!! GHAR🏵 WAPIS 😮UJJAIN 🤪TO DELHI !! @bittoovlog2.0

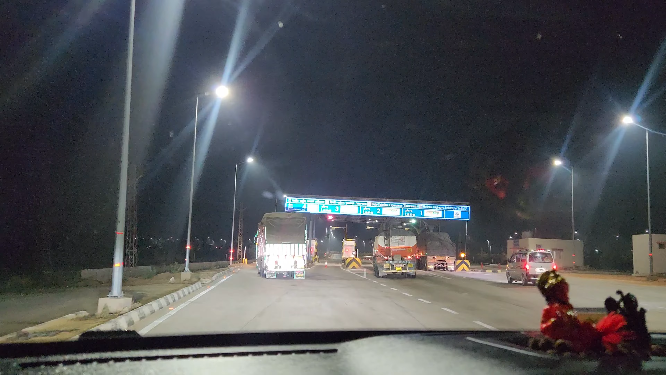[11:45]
सो गाइज ये देखो ऊपर लिखा हुआ ना, भारतमाला प्रोजेक्ट के तहत बनाया गया ये। और अब यहाँ से टोल देंगे उसके बाद सीधा पहुँच
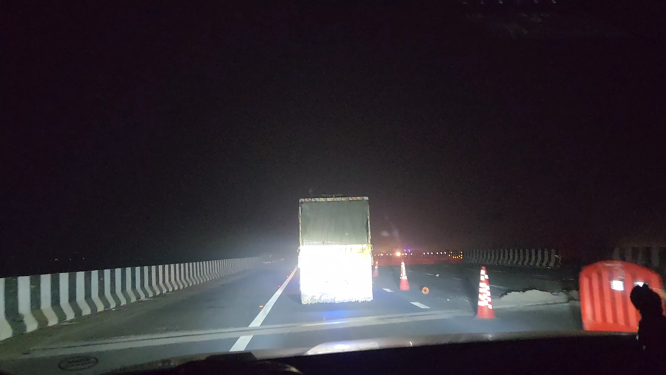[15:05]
ये पहले से पैच खराब है पता, हम जो आए थे तब भी यार यहाँ पे ऐसे ही पेस्ट था, और अभी भी देखो क्या हाल है,
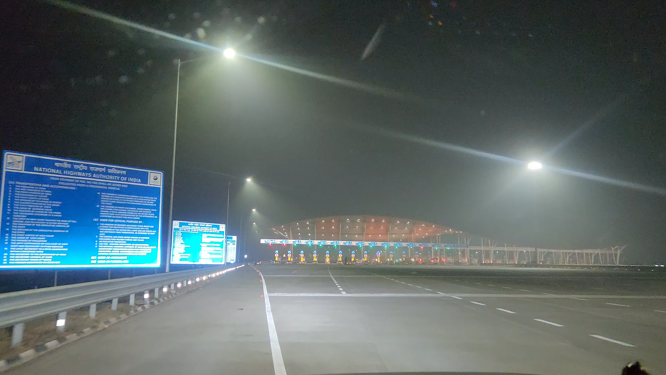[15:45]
तो इससे भाई थोड़ा क्लियर नहीं है, यहाँ देखना कांच पड़ा हुआ है, नहीं तो जब ये क्लियर होता है ना तो भाई बहुत अच्छा लगता है वाला टोल प्लाजा। और इसके रेट देखो, इसके रेट देखो भाई,